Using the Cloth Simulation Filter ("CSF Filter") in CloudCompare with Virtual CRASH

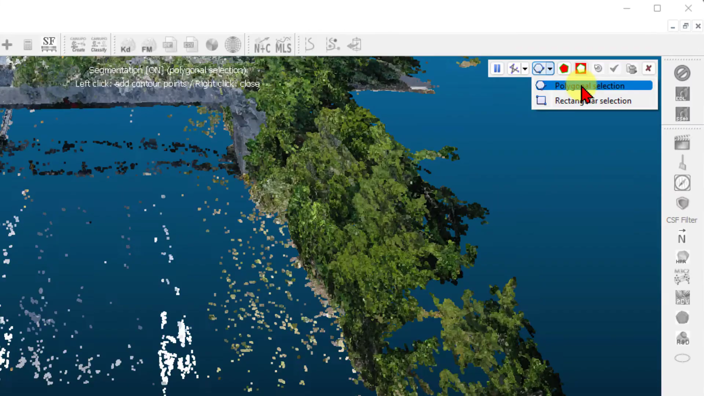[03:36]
For a polyline lasso, left-click to define the shape. Once finished, right-click.
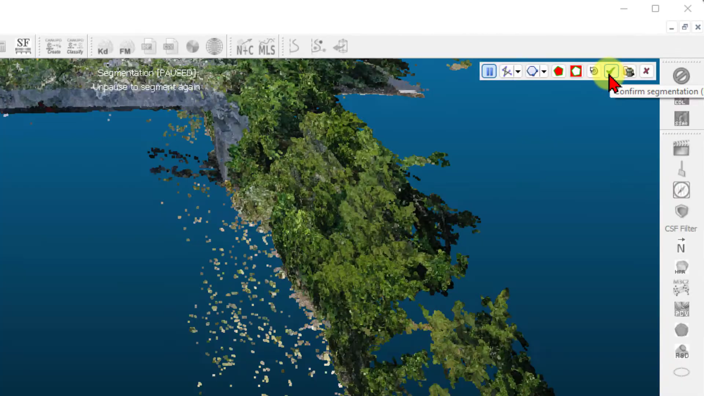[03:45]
The selected points are moved into a new point cloud which can be deleted.
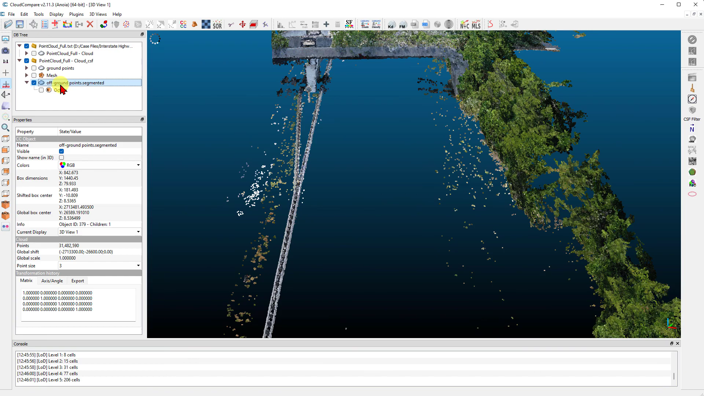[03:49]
Continue this process until you're satisfied with the off-ground points remaining. Be careful not to delete the wrong point cloud because there is no undo.
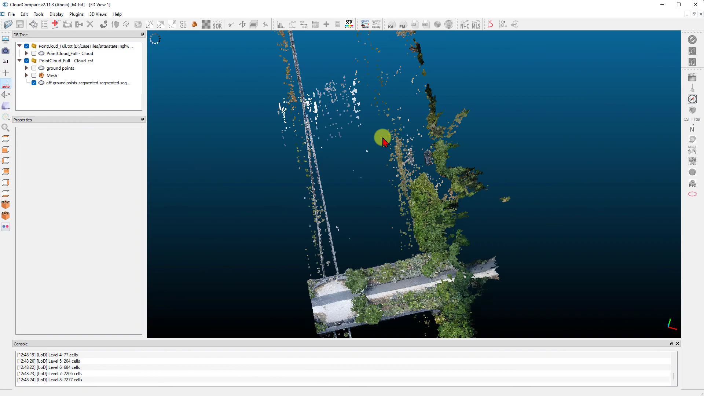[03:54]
If you see misclassified points, you can use the segment tool to separate them as well.
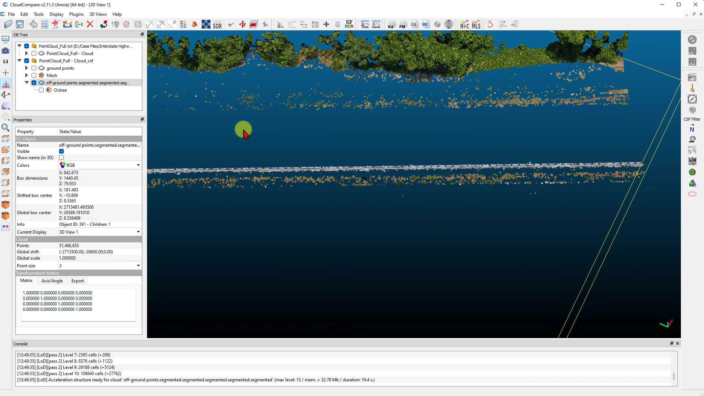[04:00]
Once separated, left-click the misclassified points and control left-click either the ground points or the off-ground points.
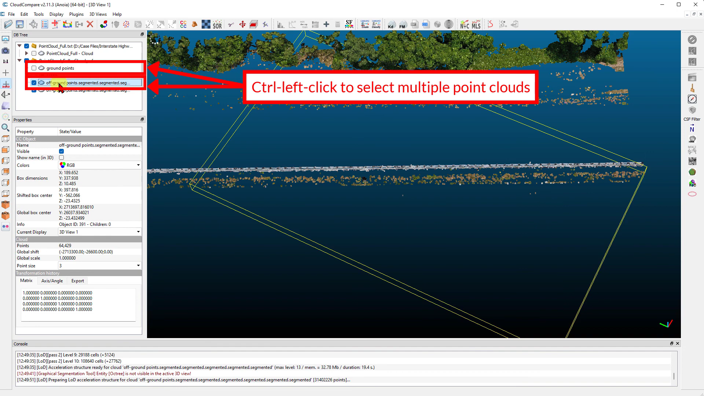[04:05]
Then go to edit merge.
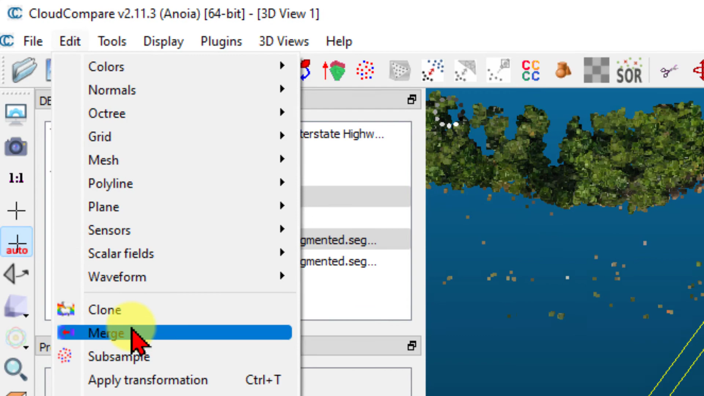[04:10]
This will place the misclassified points back into the proper point cloud. Continue this process to correct any other misclassified points.
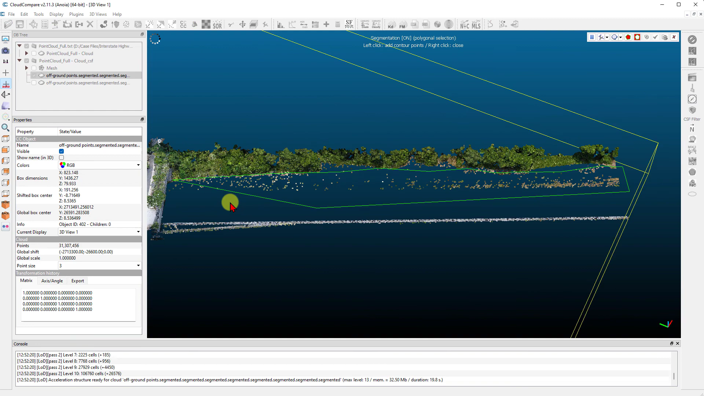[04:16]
You can double left-click on the point cloud's name in the database tree list and change the name as needed.
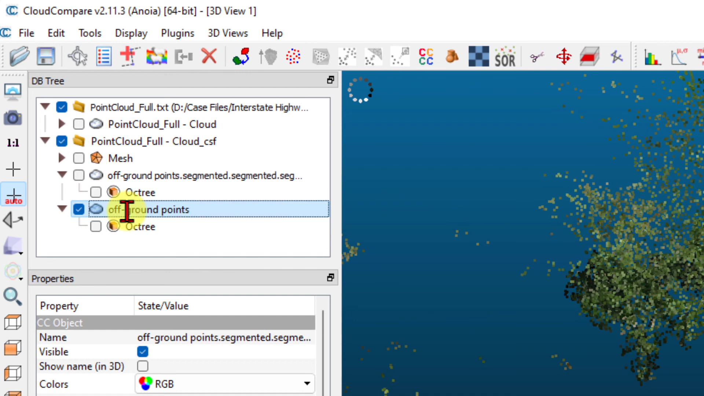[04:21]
Here we're labeling one point cloud as off-ground points and the other as ground points.
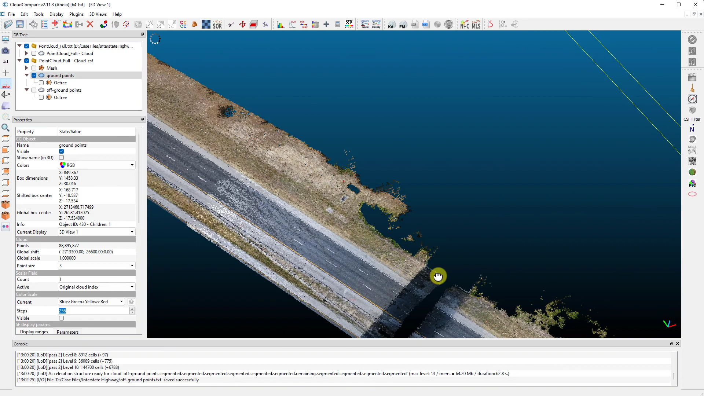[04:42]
Next, repeat this process to save the ground points.
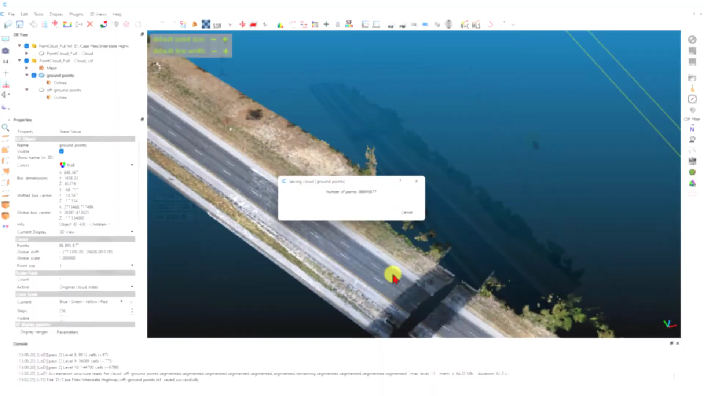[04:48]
Now, return to virtual crash. Drag and drop the two new point clouds into the scene.